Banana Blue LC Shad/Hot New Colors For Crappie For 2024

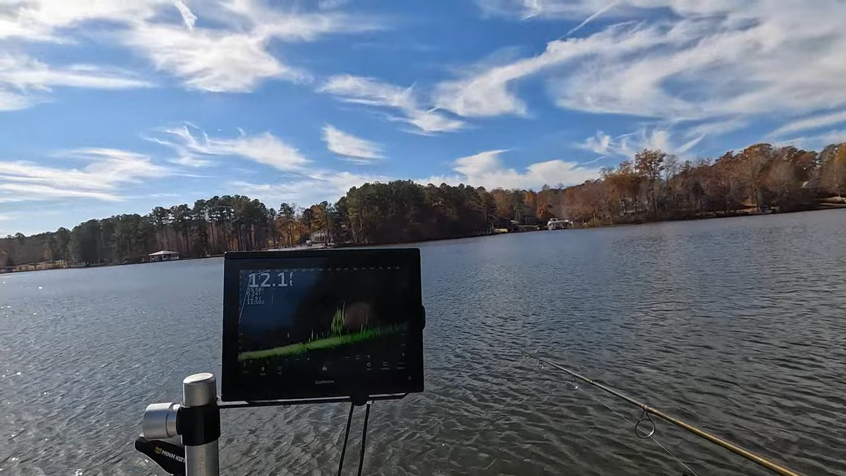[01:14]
because it looks fine I got the camera on a wider angle y'all should be able to see that depthfinder me standing here and that's what I was trying to do yesterday I had the depthfinder at an angle like that where y'all could look
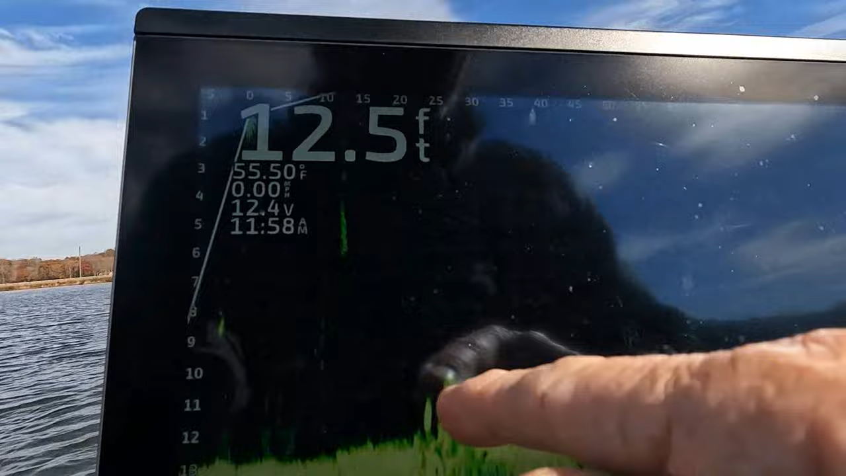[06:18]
On screen: depth 12.5 ft, water 55.50°F, speed 0.00 mph
oh they done took off now now they're it was right here right there they are now some of y'all gonna say Dennis why are you tailing down at 55 foot they're easier to catch at 55 foot guys they're not spooky at all as you've seen I caught three out of that school
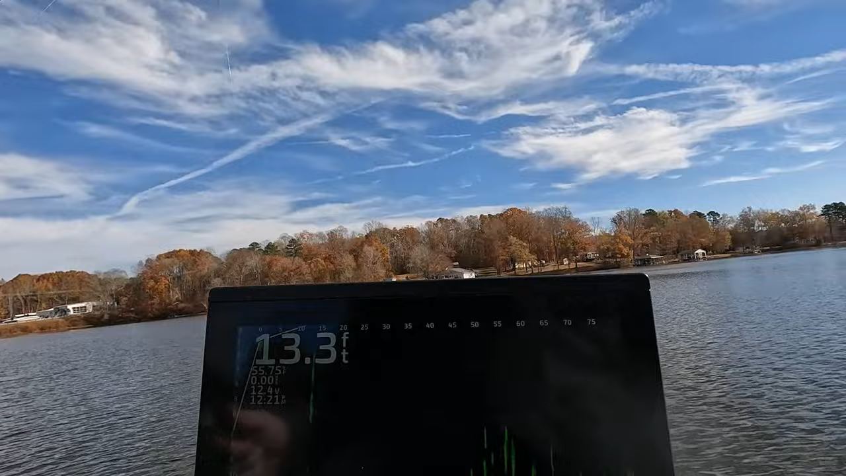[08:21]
On screen: depth 13.3 ft
there they are right here when I'm coming across the school if I can see my bait sometimes I can't but I see the fish start moving and I keep reeling and I see them shuffling then I see one come out from the school following it if he makes it upturn all of a sudden he turns and goes up